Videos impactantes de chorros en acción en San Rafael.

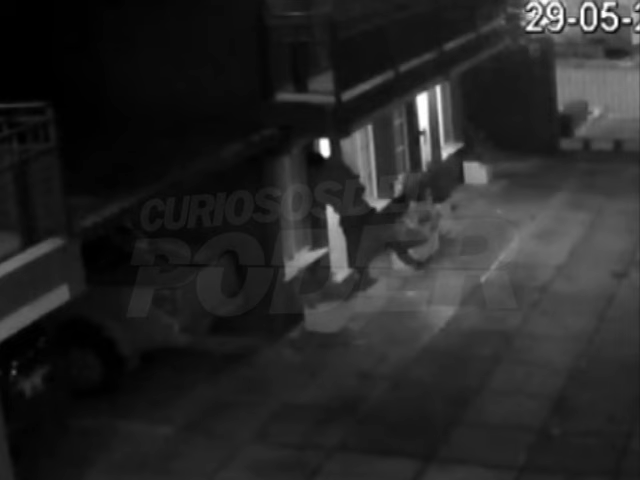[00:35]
Con valor sin igual, al malvado podrás vencer y dar Miren, parece un macaco. Se cuelga. Las habilidades que tienen los chorros, mírenla, usted no lo va a poder creer. Así se nos meten en nuestras casas estos tipos.
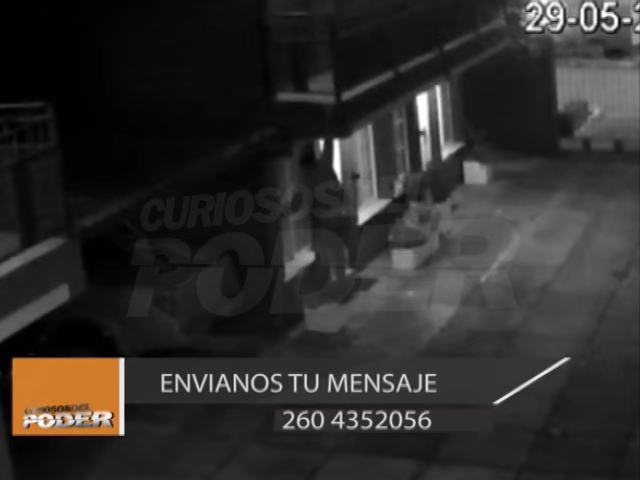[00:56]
Ahí está colgadito, se bajó sigilosamente, lentamente. Pero están estas cámaras de seguridad que nos permiten ver sus movimientos.
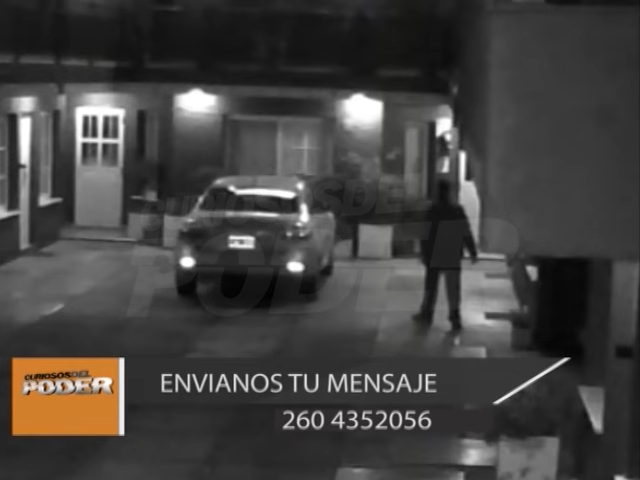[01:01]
Estuvo 25 minutos el tipo, buscando departamento por departamento donde podía llevarse algo.
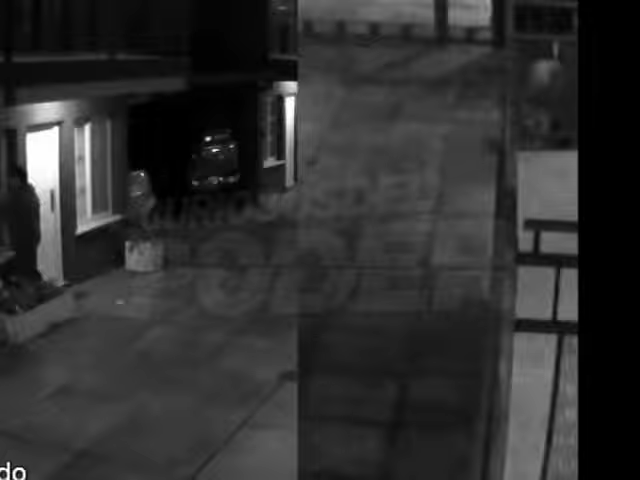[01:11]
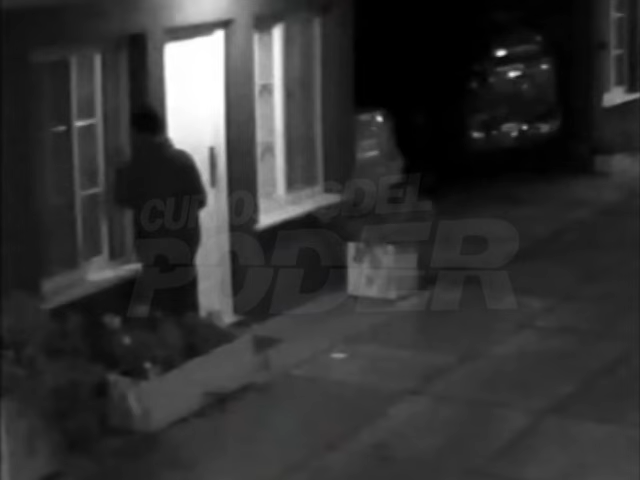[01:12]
Hasta que encontró un lugar donde se pudo meter a sacar algo.
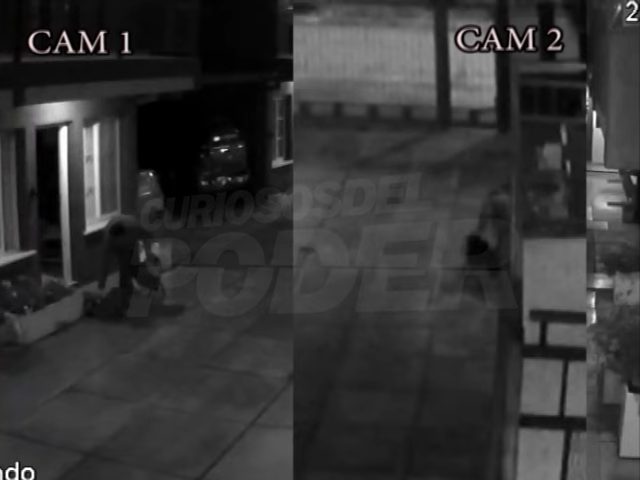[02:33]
pero como tuvo todo el tiempo del mundo y los otros que o estaban durmiendo o no quisieron salir porque tienen miedo, mientras todavía parece que no llamaban al 911, este empezó a sacar cosas, pero las fue acomodando en algún lugar.
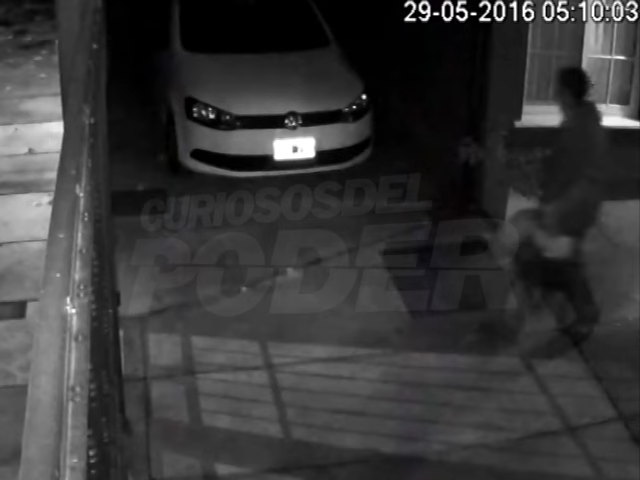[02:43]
¿A dónde? Acá, allá atrás. Mientras tanto, decide ir y meterse en otro lugar que tiene el inconveniente de no contar con rejas.
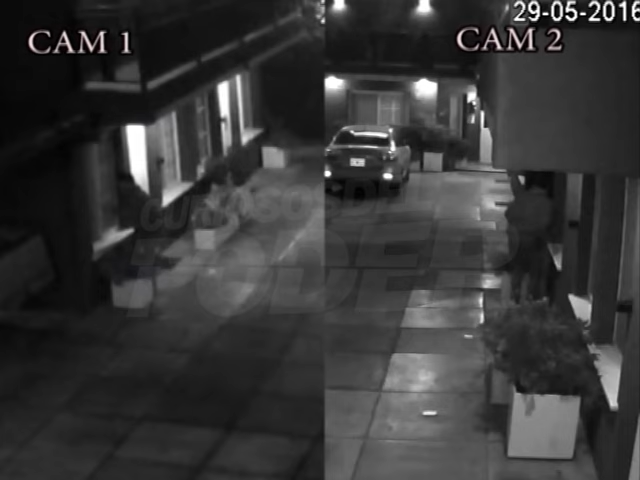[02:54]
Esta señora va a tener que invertir cerca de 60 lucas en reja para toda la ventana que tiene que cubrir. Y bueno, ¿qué quiere que le diga? Vamos a tener que seguir enrejándonos, porque la inseguridad va a crecer en la medida que crezca la ciudad. Esto es normal. Ciudad que crece, inseguridad que crece. No va a quedar otra. Ahí se está yendo entonces el muchacho con lo que robó y se va por arriba del portón. Hombre araña.